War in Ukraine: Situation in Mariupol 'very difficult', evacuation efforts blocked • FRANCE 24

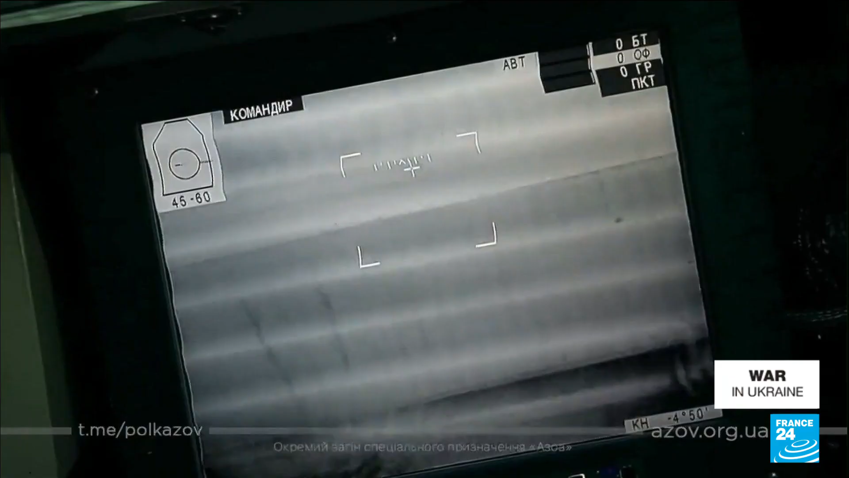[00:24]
The Ukrainian army released these images of heavy street fighting as Russian convoys are met with fierce resistance.